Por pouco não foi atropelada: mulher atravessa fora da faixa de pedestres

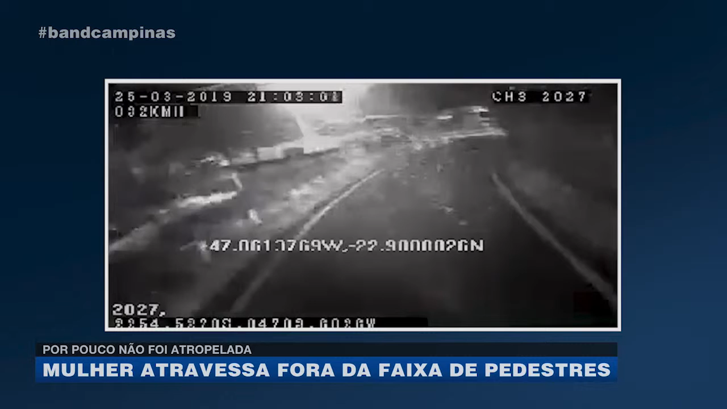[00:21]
O caso aconteceu ontem à noite com o ônibus da linha 212 que liga o terminal Itajaí ao corredor central. O motorista acaba de sair do ponto da avenida Moraes Salles e próximo ao cruzamento com a rua Doutor Quirino, perceba que uma mulher tenta atravessar a via fora da faixa de pedestres. Ela tropeça e cai. O motorista consegue frear o ônibus articulado em questão de segundos.